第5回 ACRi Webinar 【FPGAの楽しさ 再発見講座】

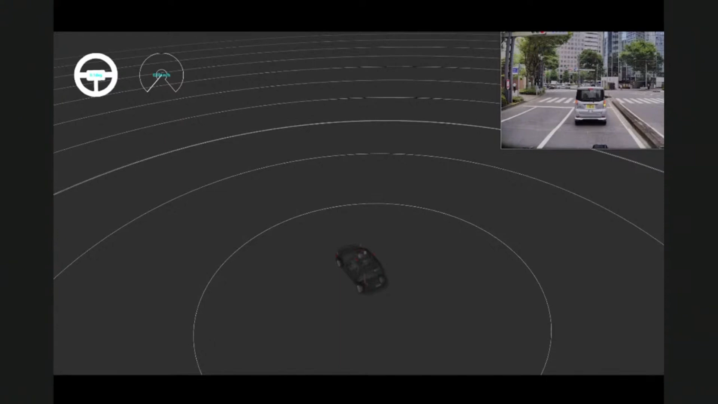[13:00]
で、カメラは、まあ、一番やっぱりこう、リーズナブルで一番こう普及している、センサーなんですね。まあ、ほとんどのロボット、車は、おそらくカメラは絶対についていると。ただ、カメラだけだと、まあ、こういう自律で動く世の中、実世界を動くって結構難しくて、カメラは2次元の、センサーなんですけど、まあ、今自動運転でこう必要というか、まあ、普及が始まっているのは3次元のセンサーで、なんかまあスキャナーみたいなイメージですかね。自分の周りをこうスキャンで、そのスキャンっていうのがなんか数メートルの話じゃなくて、もう数百メートル、スキャンできる、
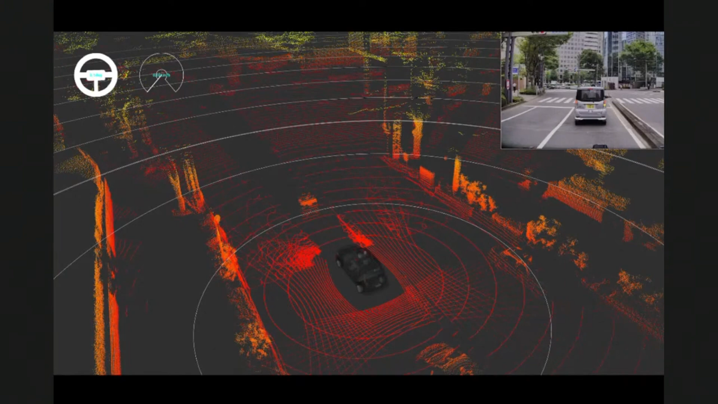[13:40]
まあ、ライダーっていうんですけど、ライダー、そういうセンサーをこういくつかこう組み合わせると、ようやく実世界のなんかこう状況がまあ分かってくる。で、センサーだけじゃなくて、もともとその変わらない情報ってありますよね。車線の情報とか、横断歩道そこにあるよねとか、ここ3車線だよねとか、ここ交差点だよねとか、 車とか歩行者って動くんで、あらかじめどこにいるか分かんないんですけど、まあ、車線とかそういう地理的な情報ですね。地理的な情報っていうのは、もうあらかじめ決まっているので、それは大体データとして持っていると。
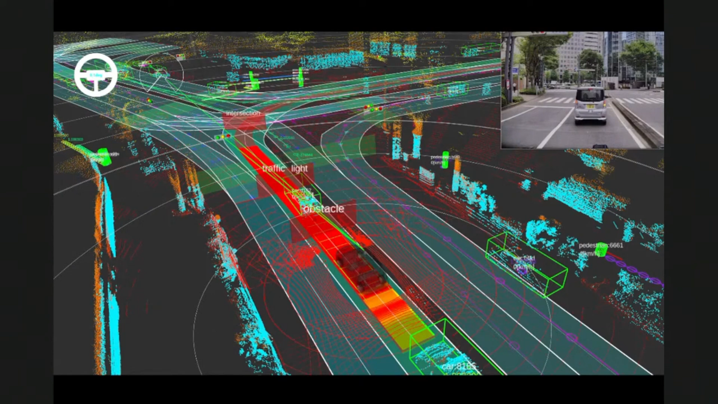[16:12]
やっぱりその認識するだけじゃ十分じゃなくて、認識したものがどう動くかっていうのも予測すると。そうすると、自分がまあ止まるべきなのか、なんか避けるべきなのか、走るべきなのかっていう、そういう判断ができるようにまあなります。で、これを、
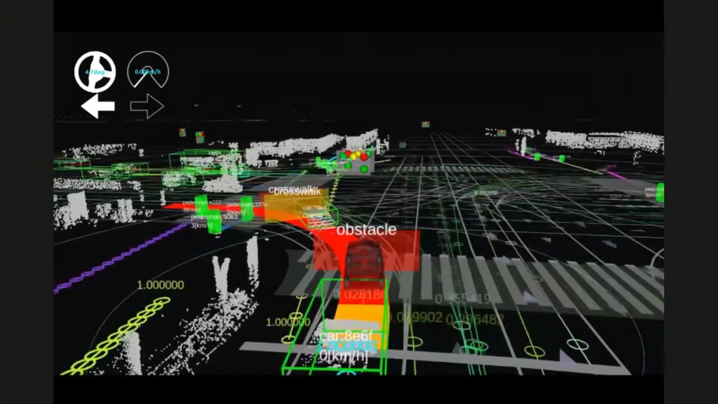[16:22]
まあ、ちょっと私、リアルタイムの専門家なので、あまりリアルタイムにみたいな言葉使いたくないですけど、
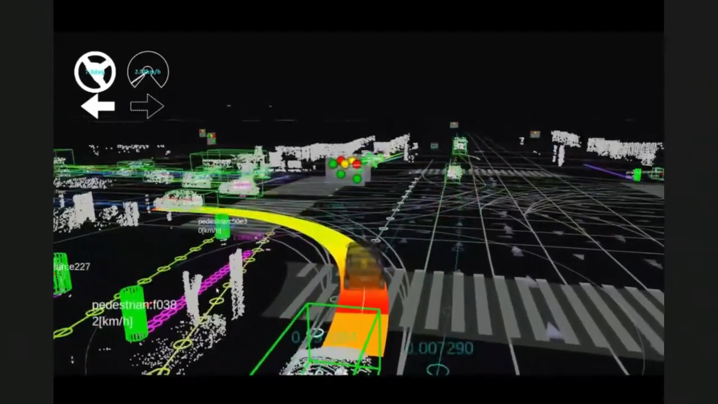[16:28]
まあ、常にセンサーから、フレームが入ってくるごとに、今の処理をすると。
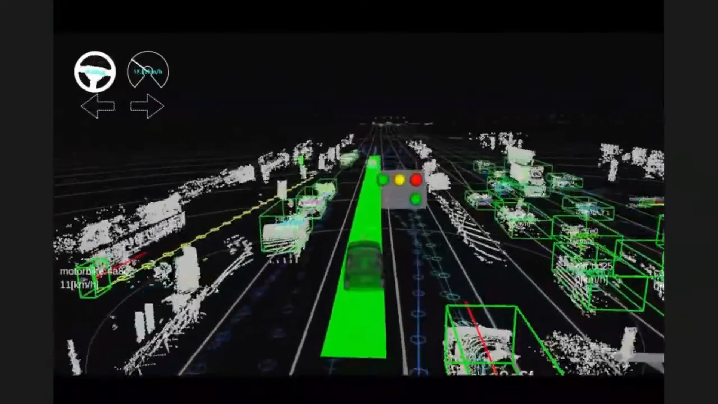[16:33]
で、大体、まあ、10ミリ秒、から1ミリ秒から10ミリ秒の周期ですかね。1ミリ秒から10ミリ秒ごとに必ずもこうセンサーのデータが入ってくるので、今のなんかディープラーニングでなんか周り認識して、予測して、で、判断するみたいなのを常にこう、処理をし続けると、今これ西新宿なんですけど、まあ、
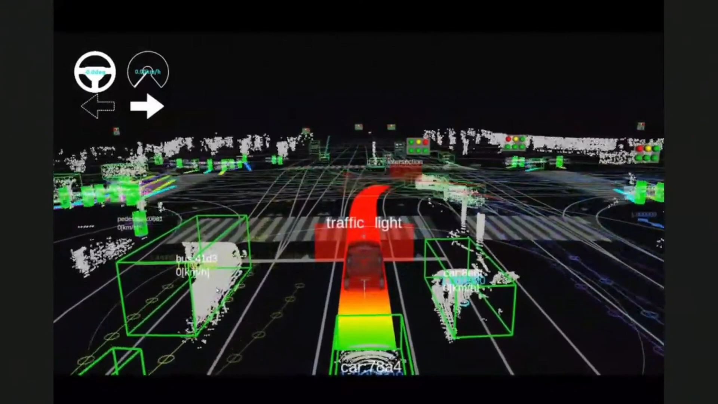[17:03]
自動運転車から西新宿ってか、そういう世界ってこう見えてるんですね。なので、まあ、これをすごいと思うか、すごくないと思うかは、まあ、ちょっと個人差あるんですけど、まあ、何がすごいかっていうと、例えば距離の情報は、
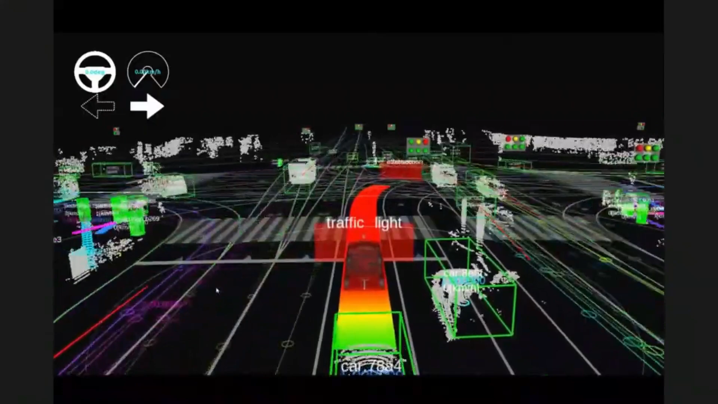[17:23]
対向車線の車が自分から何センチメートル、何ミリメートル離れてるなんて計算できないんで、そこはもう、コンピューターの方が優れていますけど、まあ、やっぱりその淡くしか見えてない、そのセンサーがまだまだ、解像度が足りないので、なんか人間ほど何かこう何ですかね、目は良くないみたいな、たまにだからこれ、ワゴン車だと思ってたけどやっぱり普通のセダンだったわみたいなのは、まあ、まだまだ起こってるような感じですね。
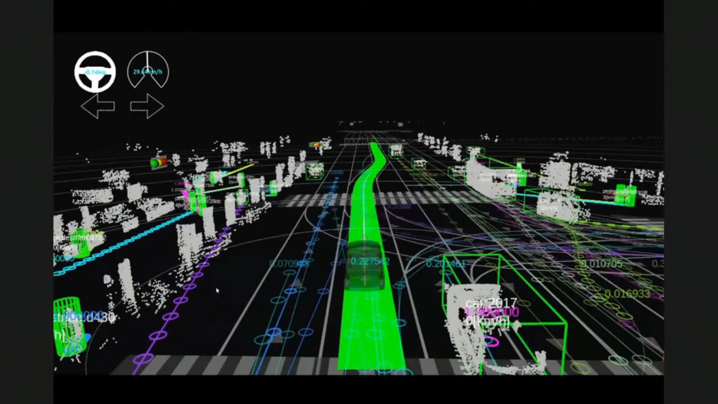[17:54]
で、まあ、ソフトウェアは、まあ、まだまだこれから精度とか、
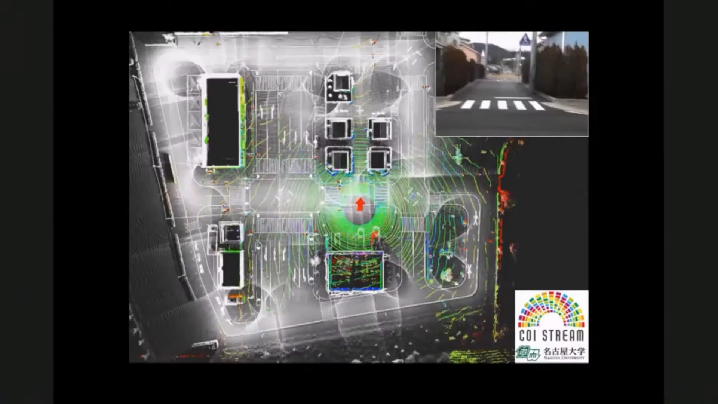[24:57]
位置推定、ローカリゼーションっていうのは、例えばこんな感じの処理なんですよね。
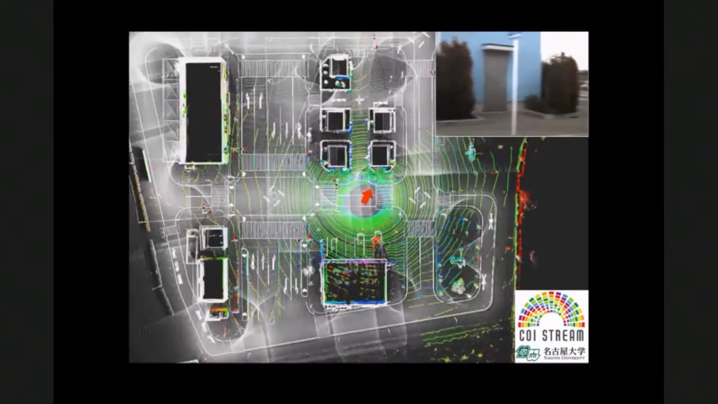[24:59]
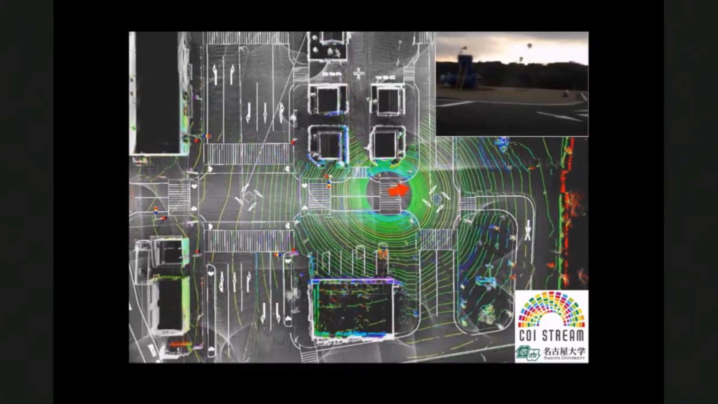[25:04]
矢印の赤いのが自分の位置なんですけど、これを知りたいと。
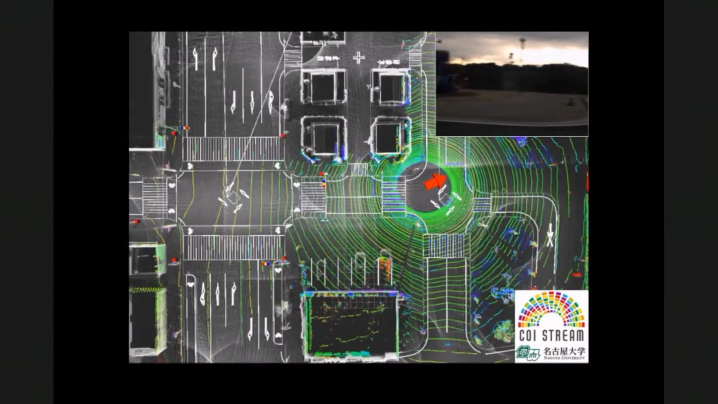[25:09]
これが答えとしてこれを出したくて、なんでこの赤い矢印が、計算できてるかっていうと、
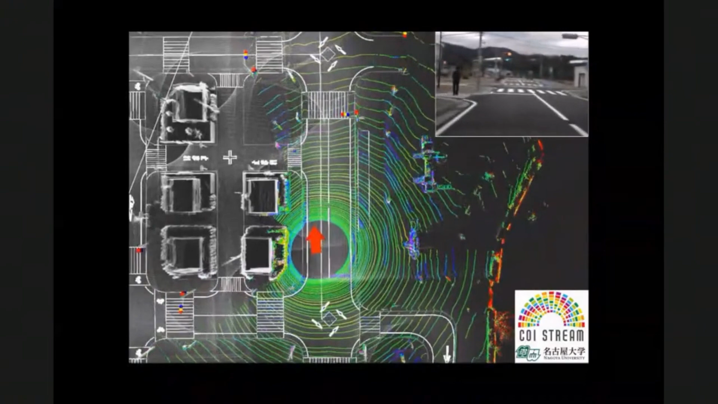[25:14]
なんか緑のキラキラ光ってるのが、ライダーっていう、センサーで、
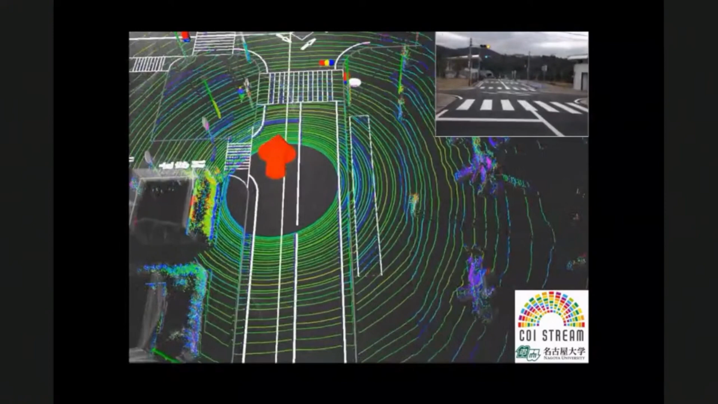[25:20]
なんか3次元をこうスキャン、なんか輪っかがペロペロペロって出てるんで、
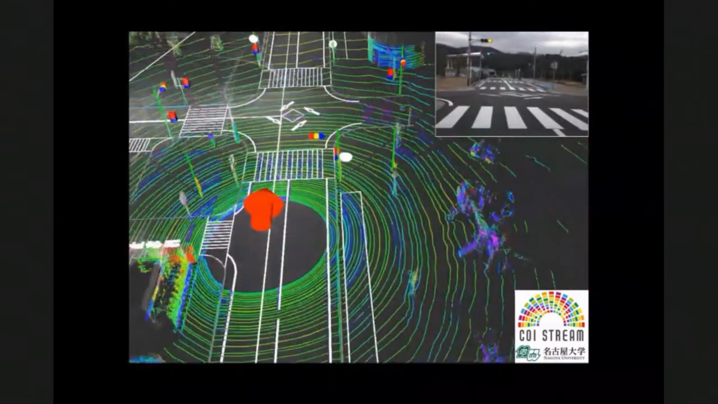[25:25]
イメージスキャンだと思ってくださいって、いろんなところをこうスキャンしていて、で、それと3次元地図っていう、グレースケールで、表現されてるんですけど、を
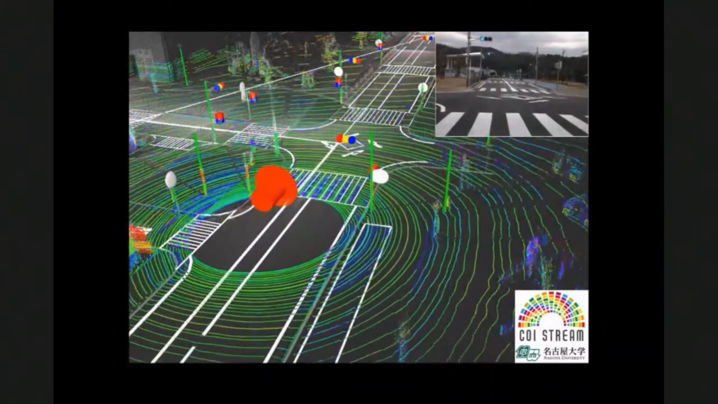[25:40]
バチッと合うところを見つける。例えば左上とかよく見ると、
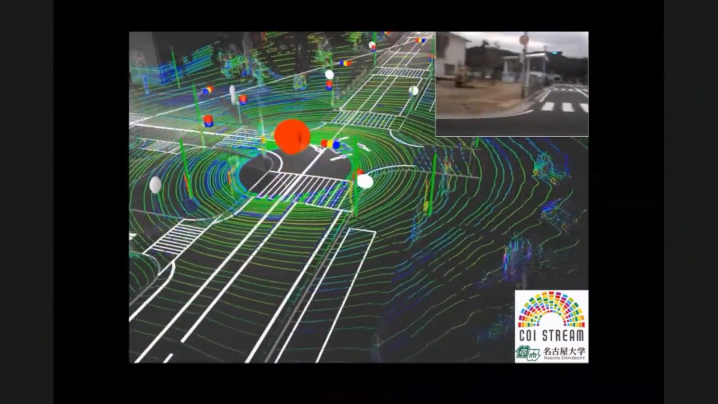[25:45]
そのスキャンの形と建物のこう形がピタッと一致してると思うんですけど、
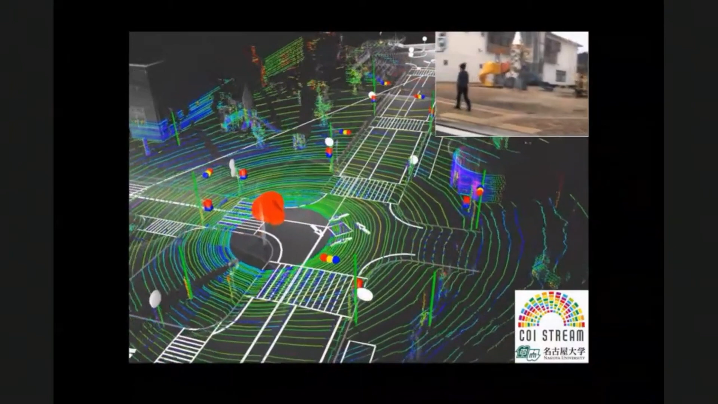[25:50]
これスキャンマッチングっていう技術なんですけど、
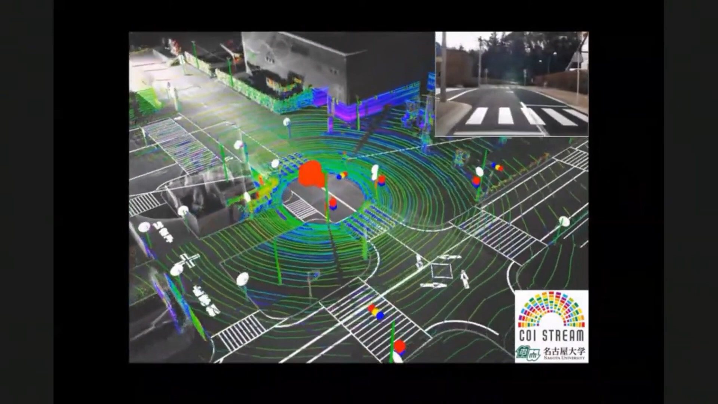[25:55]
イメージで言うとあれですかね、近傍探索みたいな感じですかね。
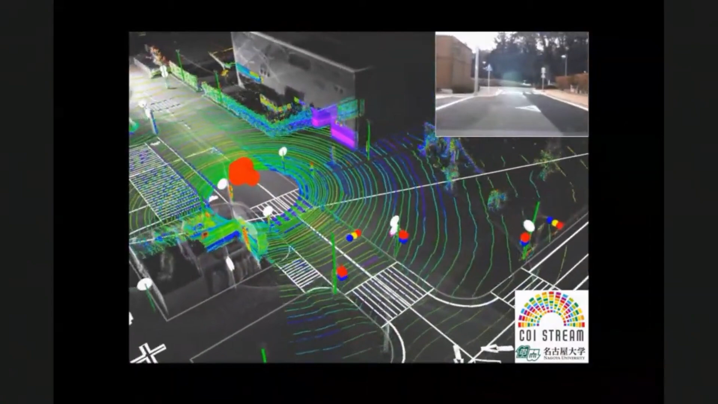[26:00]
この3次元地図っていうのは、それこそ、
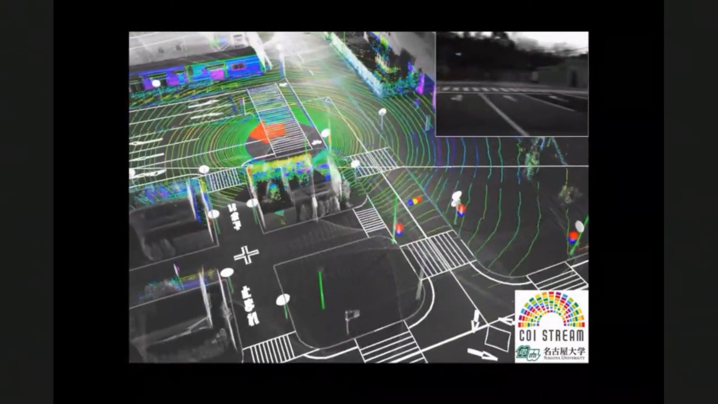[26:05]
何億点っていう点の集合体で、で、このライダーのスキャン
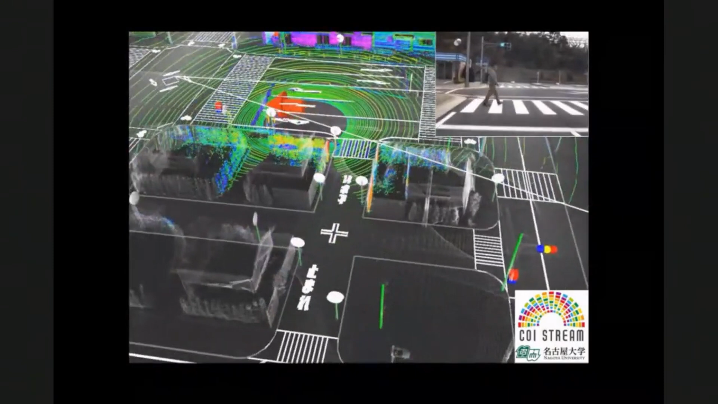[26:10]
は、1万から10万、多くて100万ぐらいな、100万点ぐらいから、構成されてて、その点と点を、
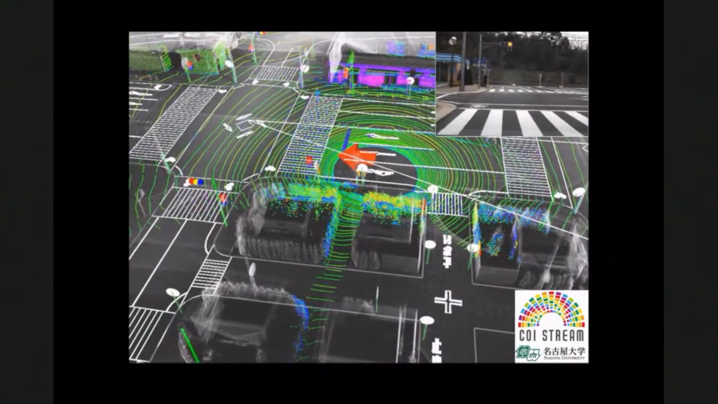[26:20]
比べて、バチッとこう合う場所。要するに今って赤い矢印の位置が自分の位置だろうと推測してるんですけど、この位置じゃないとそのスキャンの形と、3次元地図の形がこうピタッと合わないので、辻褄が合わなくなってくるんですよね。これがを確率で解いていると。で、これが点と点のなんですかね、
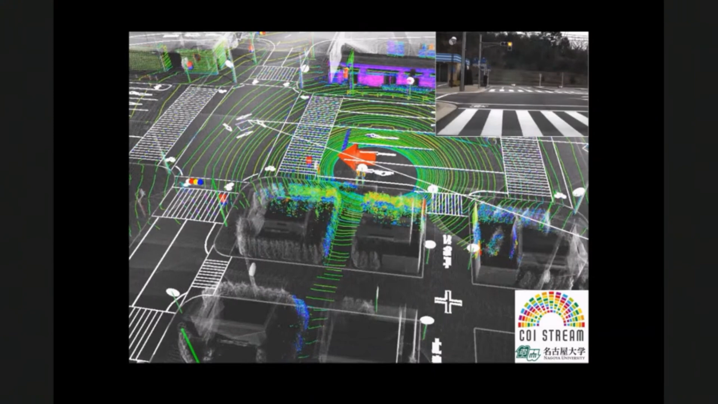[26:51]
類似度っていうかを計算するんで、皆さんの興味だと、こう並列化とか分かる方だとは、まさにこれって並列化できる処理なんで、